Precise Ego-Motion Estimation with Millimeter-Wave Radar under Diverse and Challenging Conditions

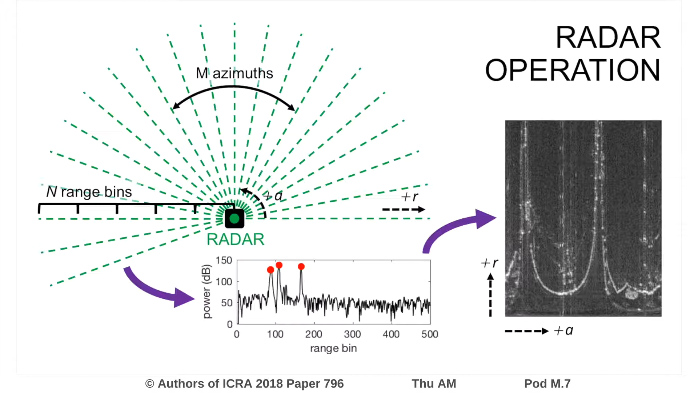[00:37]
The spectra for a full rotation form a polar image, as shown on the right. The polar image can be converted to a Cartesian representation.